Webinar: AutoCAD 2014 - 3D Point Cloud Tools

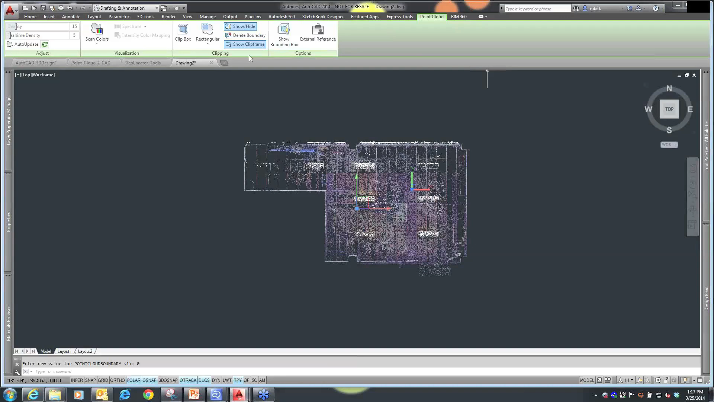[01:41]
select my point cloud, and use my point cloud tools, where I want to show a bounding, whether or not I want to show the bounding box for it, I can turn that bounding box off, and I can create a clip box, a rectangular clip box, and I just create that clip box, and I've actually clipped my
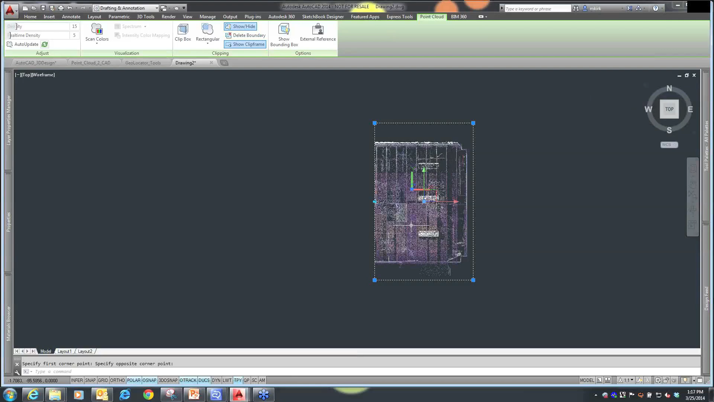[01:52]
point cloud and give myself another view
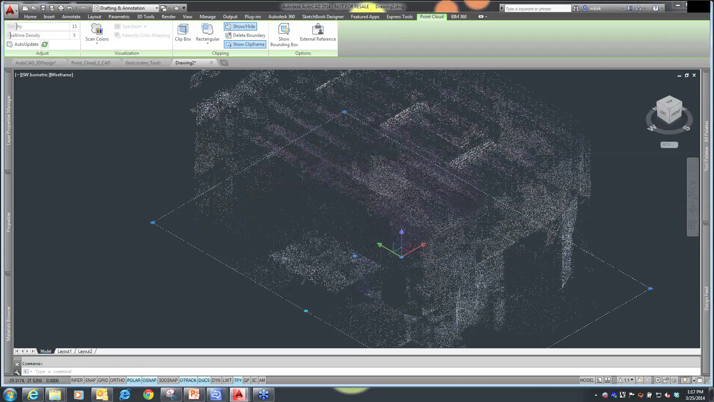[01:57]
of looking inside that point cloud drawing.
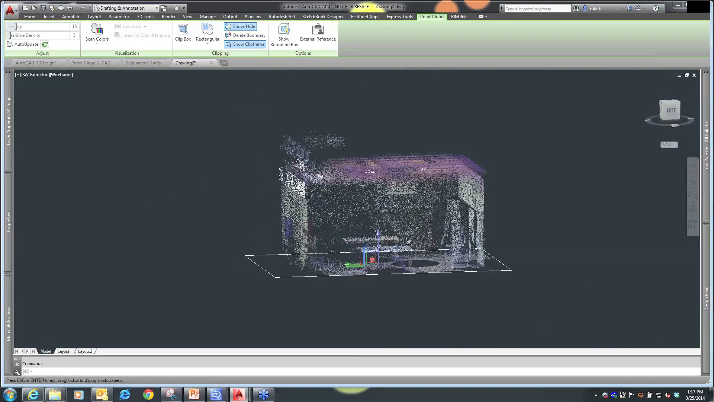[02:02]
So, you can get a better look at what objects were found or seen within that survey. Draw. So, do I want to show the clip frame or not?
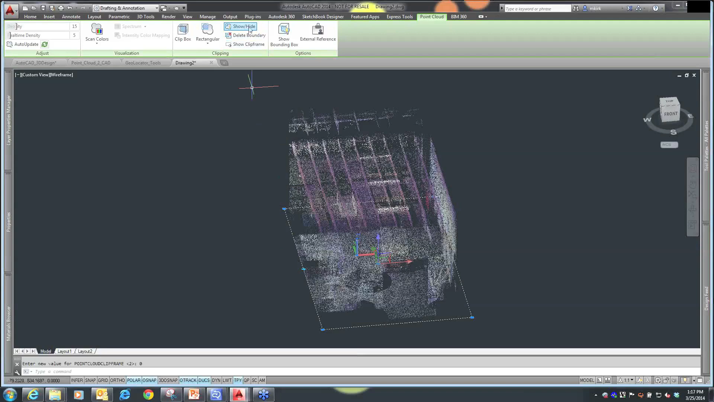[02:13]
I'm going to unhide it, and I'm going to go back to my top view, because I can take,
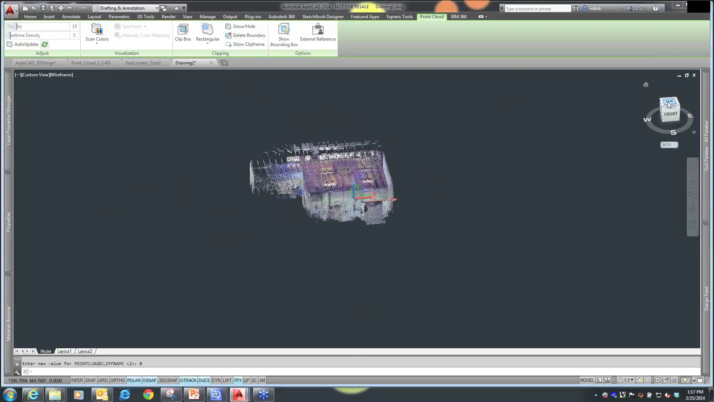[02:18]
now that I have my point cloud drawing, I can take this, and again, the accuracy of the point cloud is, it depends on the tool used for the point cloud. So, to create the point cloud, so now I can go back, and I can start creating my objects.
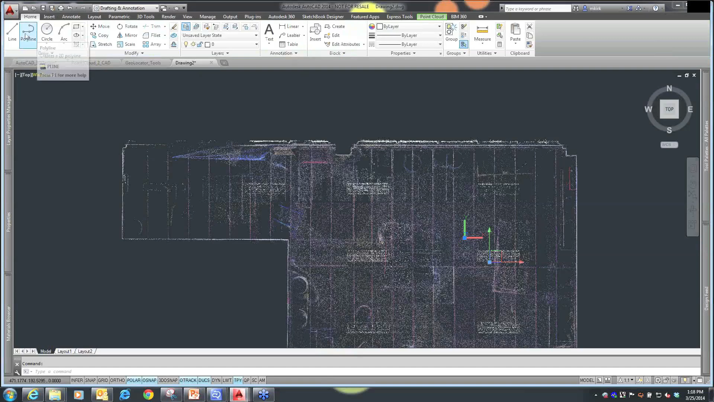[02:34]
Maybe I want to go in, and I want to start creating polylines that I'm going to use to trace around the extents of this drawing,
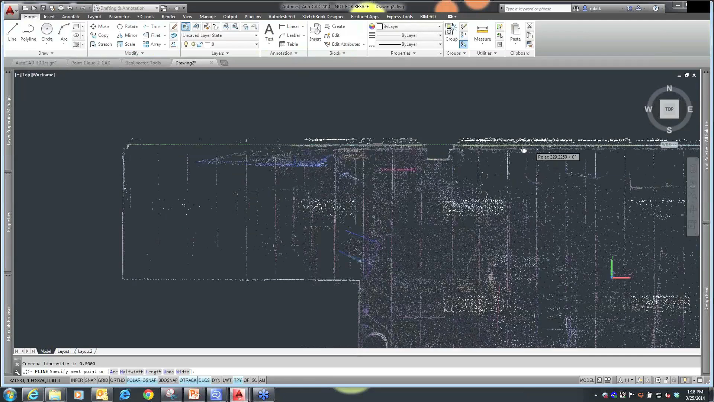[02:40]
and I'm just going to go around and give myself, you know, a rudimentary start to this.
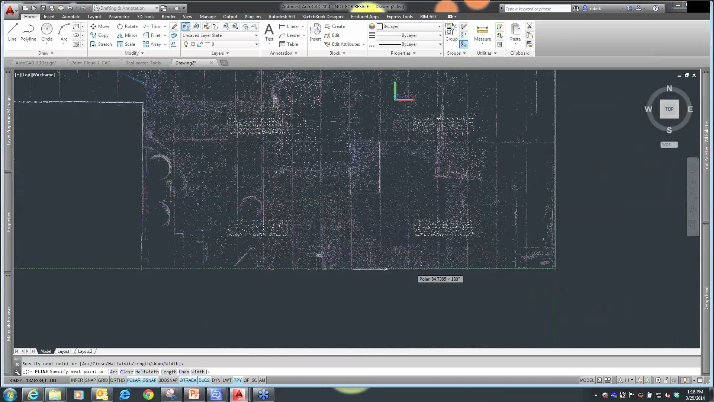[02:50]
See how quickly I can go around my polyline tool,
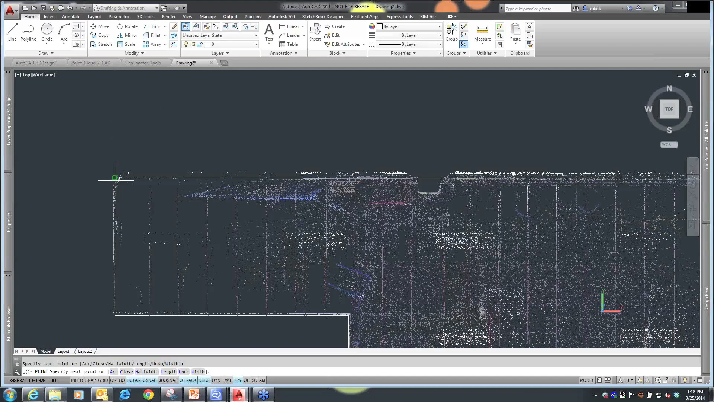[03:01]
and use my fillet tool. Just kind of extend that.
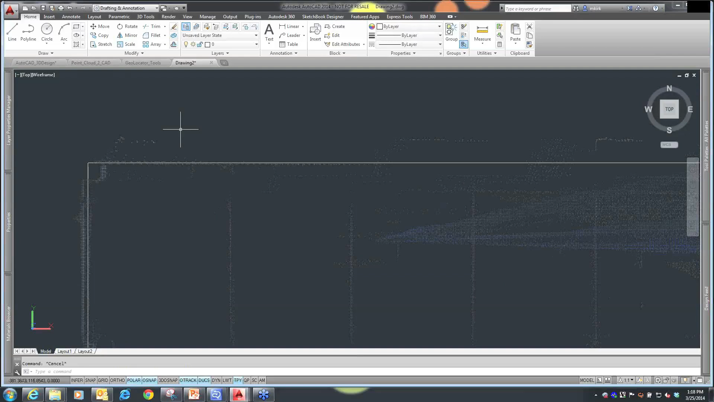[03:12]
I use my offset tool for the thickness of the wall. I'll give myself four inches for the thickness of this wall, and again, this is information that you're going to end up having, and
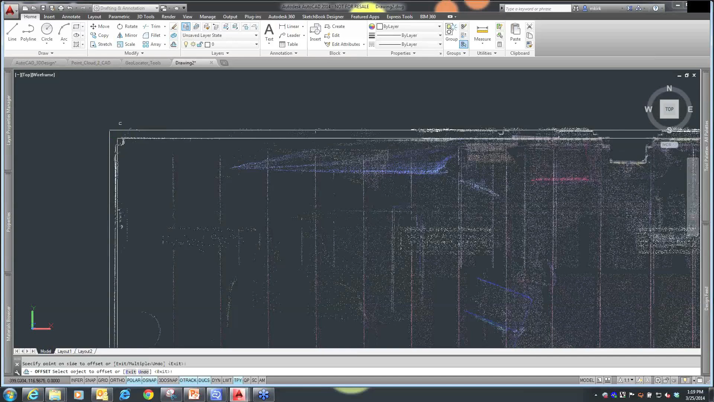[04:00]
sure I'm getting the actual AutoCAD line and not the point cloud, and now there is my walls for my objects. Again, so here, maybe this needed to extend down a little bit more, so I'll just kind of quickly grab that. And now, when I go to my 3D view, go using my view cube.
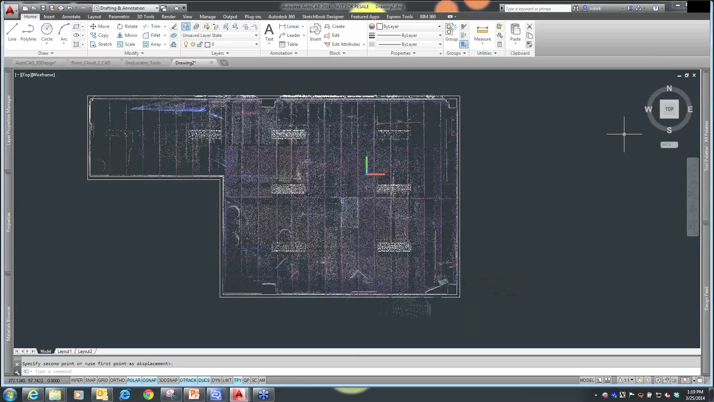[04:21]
If I wanted to, I can then take this, go to my 3D tools, and extrude it,
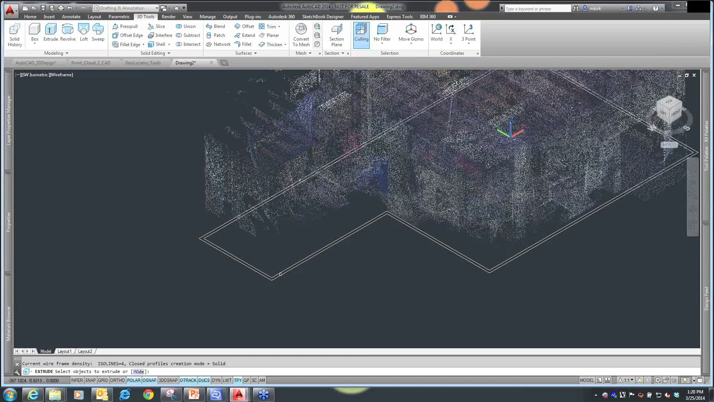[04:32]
and extrude so I get the 3D wall, and this is actually what we'd get with that extrusion, where I can extrude and get my 3D walls for whatever height those walls are,
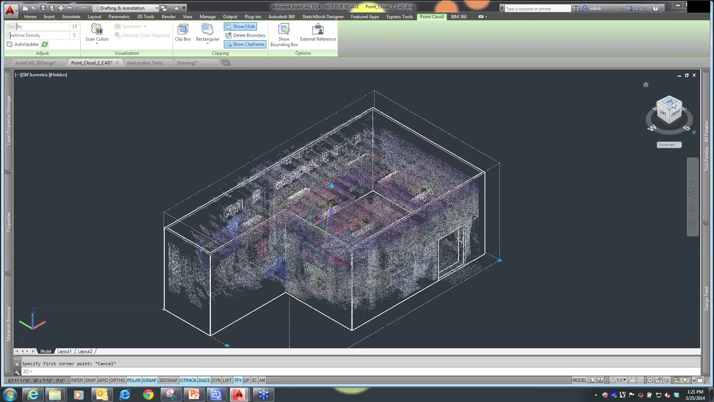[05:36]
Let me go back to a plan view here, sorry, let me go back to my top view. Use my view cube to swing this around because I know the perspective that I want.
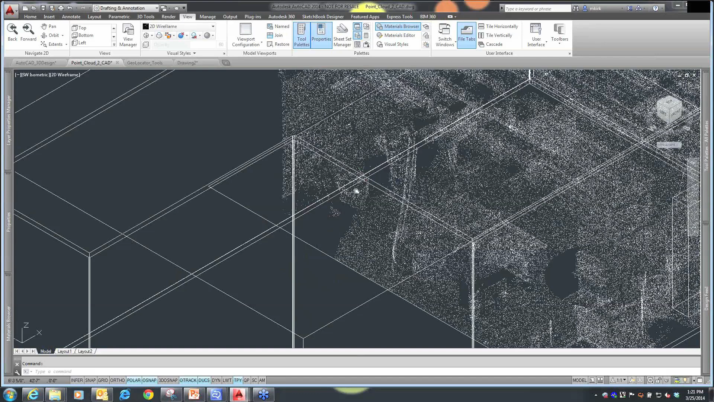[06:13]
Or I can go in and hide the actual AutoCAD objects that I have.
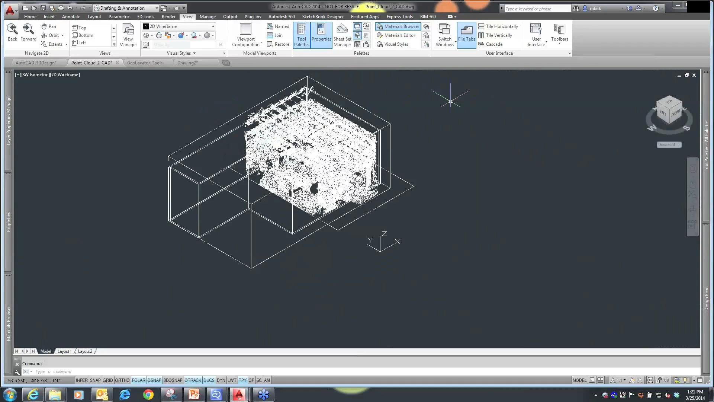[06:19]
So I'm going to switch this back to hidden.